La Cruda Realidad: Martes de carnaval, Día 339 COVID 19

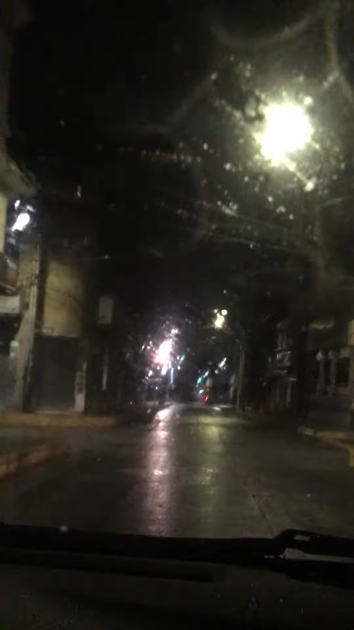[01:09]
De carnaval Entonces Aquí estamos recorriendo Por la ciudad de Mérida 7 y 49
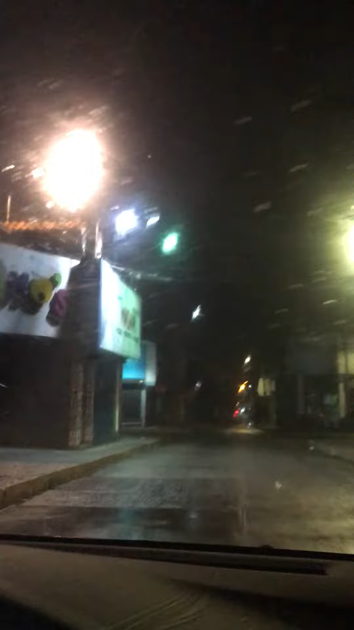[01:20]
De la noche Y aquí está la ciudad